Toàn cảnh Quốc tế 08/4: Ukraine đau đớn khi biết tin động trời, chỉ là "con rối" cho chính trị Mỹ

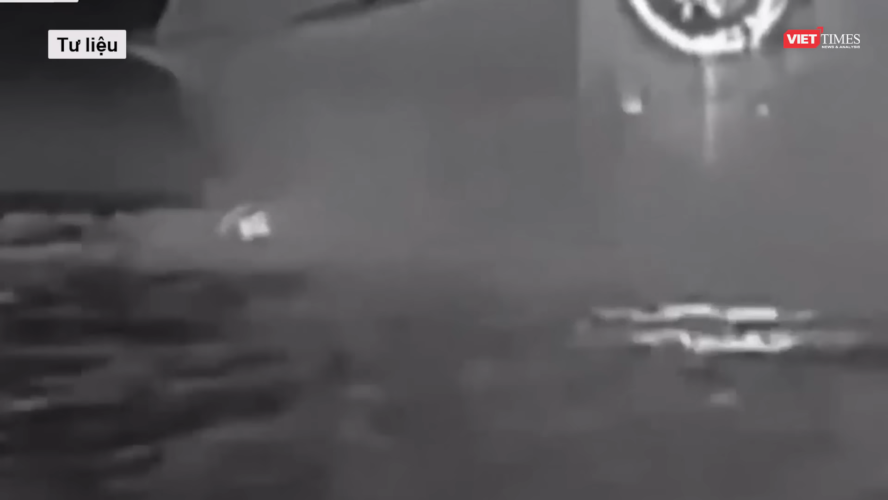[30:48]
Lực lượng Ukraine đã sử dụng xuồng không người lái S-Baby để nhắm mục tiêu vào các tàu của Nga. Vào ngày 4 tháng 8 năm 2023,
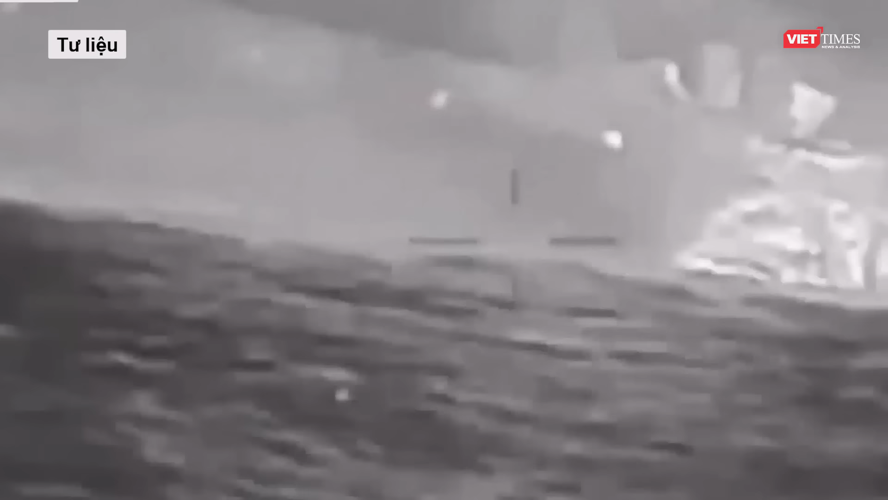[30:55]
một đoạn video ghi lại cảnh một xuồng không người lái Ukraine tấn công tàu đầu bộ Olenegovsky-Konyak của Nga.
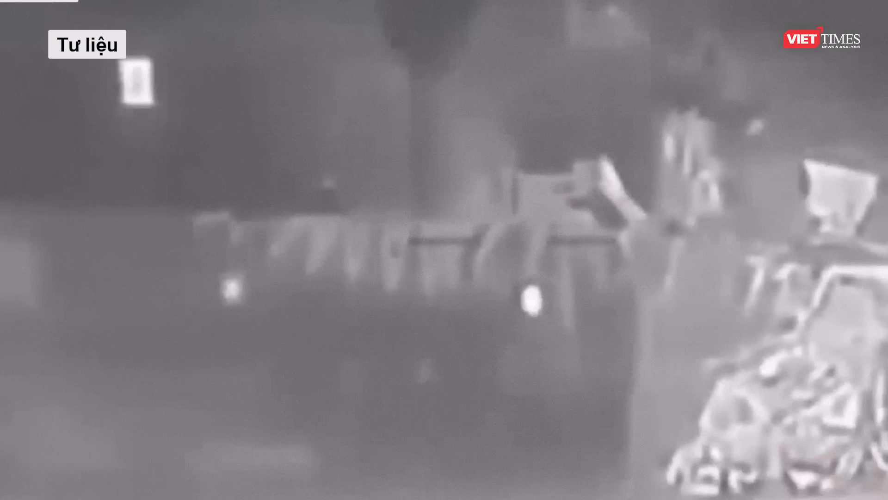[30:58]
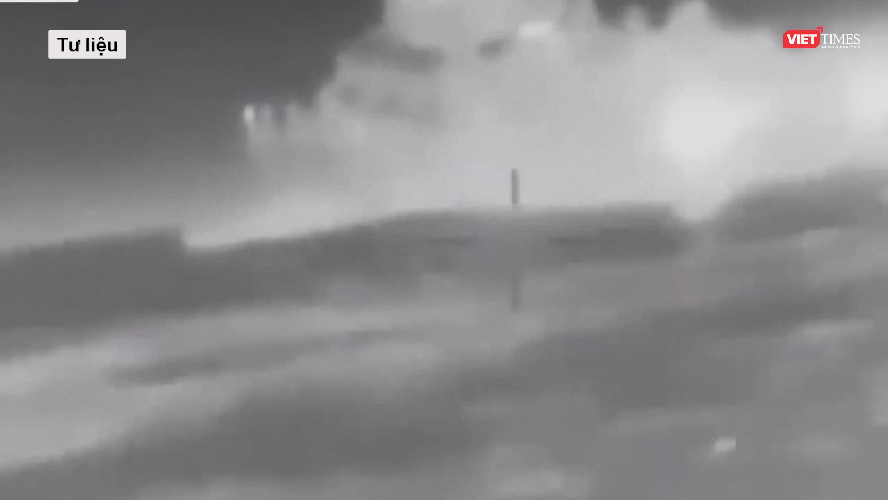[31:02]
Ba tháng sau, thêm hai tàu chiến Nga bị xuồng không người lái của Ukraine làm hư hạnh.
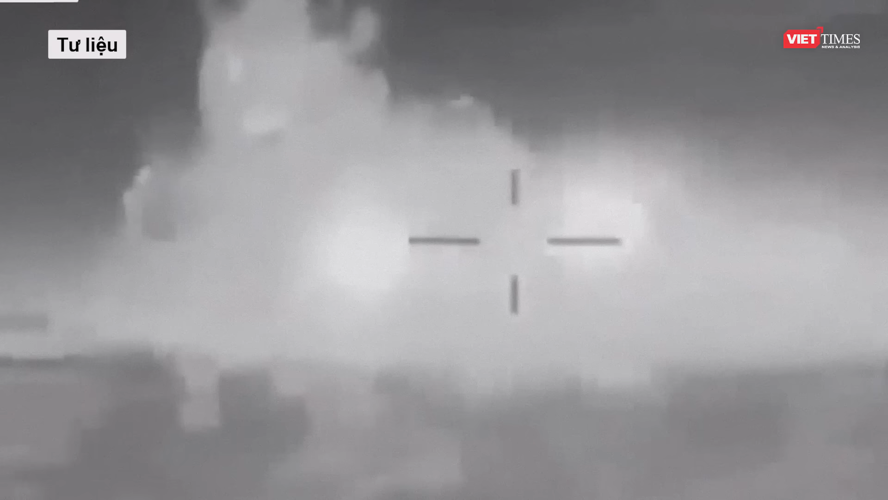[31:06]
Đầu năm nay, một đơn vị quân đội đặc biệt của Ukraine đã đánh chìm một tàu chiến nhỏ của Nga có tên là Ivanovitch bằng cách sử dụng sáu xuồng không người lái hải quân được điều khiển bằng vệ tinh.